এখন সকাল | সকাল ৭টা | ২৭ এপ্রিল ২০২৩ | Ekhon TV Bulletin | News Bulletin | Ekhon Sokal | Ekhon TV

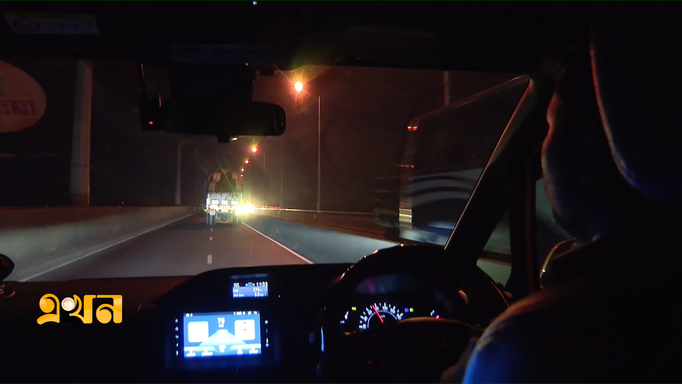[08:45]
সিরাজগঞ্জ থেকে ঢাকায় যেতে যমুনা সেতুতে পানবাহী ট্রাকের সাথে চলছে আমাদের গাড়ি। গভীর রাতের কারণে যানজট তেমন না থাকলেও গরমের উত্তাপ আছে।